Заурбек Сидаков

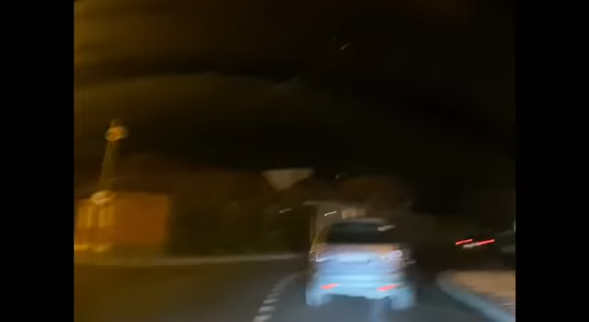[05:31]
Да? Да. Она с такой красивой подсветкой в темноте. Да, да. Одно из самых, наверное, красивых зданий Владикавказа.